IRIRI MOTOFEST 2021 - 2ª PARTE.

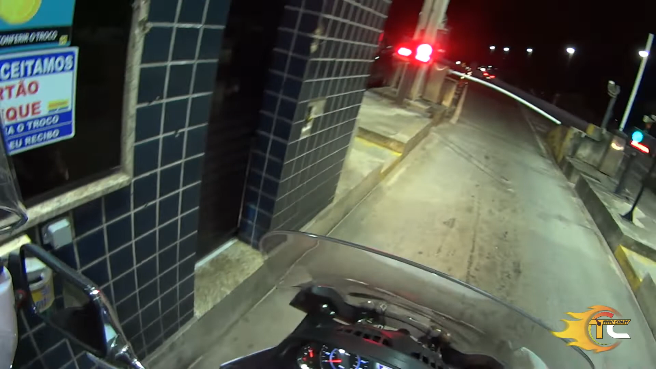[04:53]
Nossa, galera, 4,50. Acabei esquecendo, mas a titia me lembrou aqui que o valor do pedágio é 4,50 por moto. No carro de automóvel é 9,50, salvo engano. Mais do que o dobro, né, galera? Vou esperar aqui.
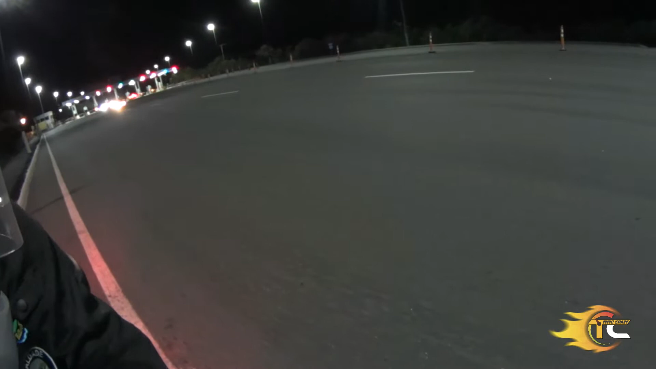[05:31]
Já passou a Ney aqui. E agora tá vindo ali com esse farolzão. O Falcão. Nós vamos seguir ele.